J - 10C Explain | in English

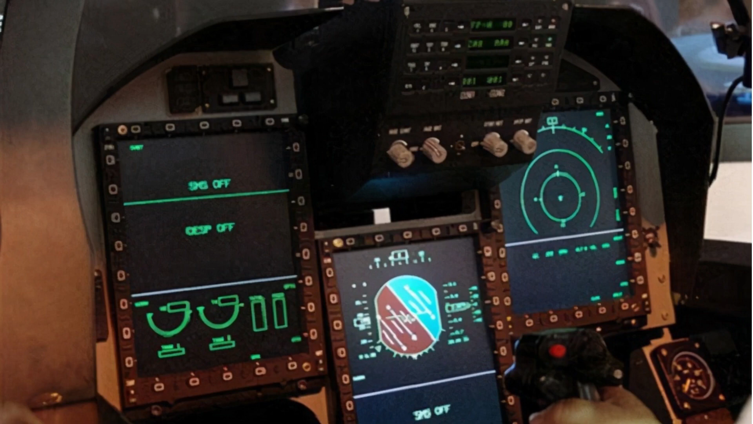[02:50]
The cockpit has three liquid crystal multifunction displays, a holographic head-up display, hands-on throttle and stick arrangement, and engine throttle settings on the left-hand side.